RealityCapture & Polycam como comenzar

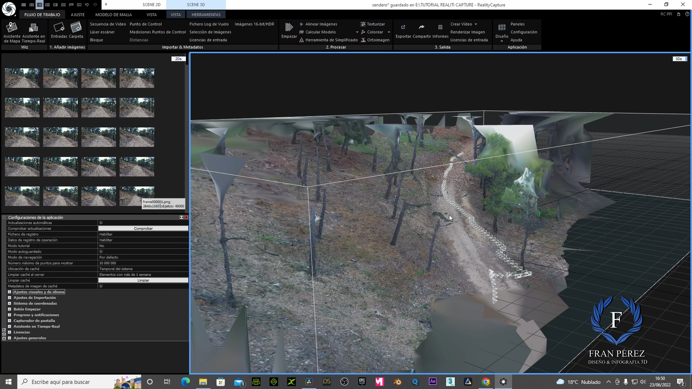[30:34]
Mirad qué tal ha quedado con ese dron, con esa iluminación, ¿vale? Es alucinante, de verdad, es alucinante. Qué calidad.
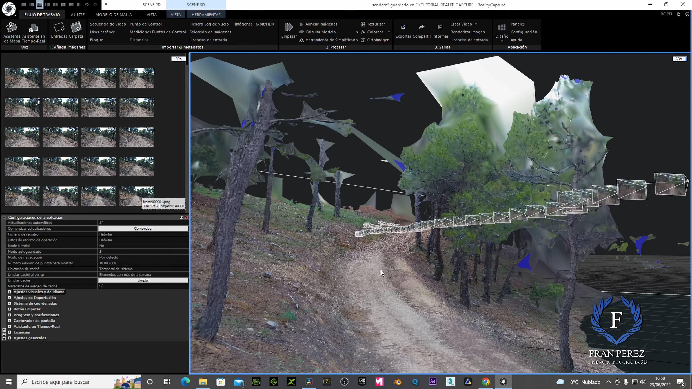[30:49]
con el Phantom 4 y la iluminación, para que veáis que también importa mucho la iluminación con la cual hagamos nuestros vídeos, ¿vale?